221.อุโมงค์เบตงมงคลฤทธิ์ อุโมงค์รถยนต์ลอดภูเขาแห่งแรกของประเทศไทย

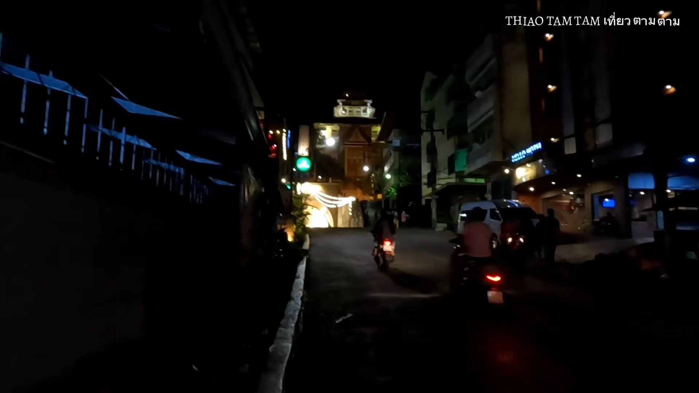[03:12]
นี่ซอยที่พักผมเข้าซอยนี้นะครับ ตรงแลเมือหลินนะครับ